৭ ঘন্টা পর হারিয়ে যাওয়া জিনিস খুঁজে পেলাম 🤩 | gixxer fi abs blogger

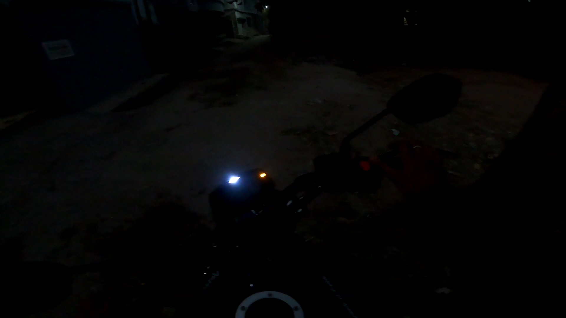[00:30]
সো সকাল সকাল বেরোলাম, এখন বাজে সকাল 6:09। বিসমিল্লাহ। তো এই